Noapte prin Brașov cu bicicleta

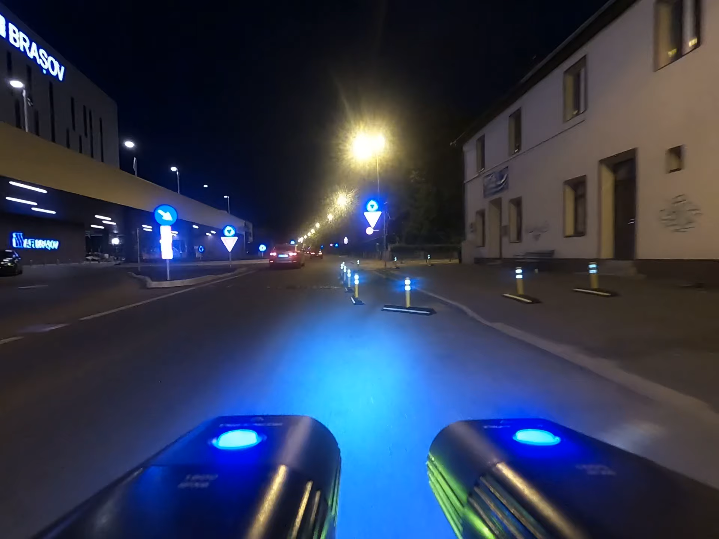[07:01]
Aici suntem în spate la AFI Palace-ul din Brașov. Aici e secția 1 de poliție. Și mergem spre casă. Nino, Nino.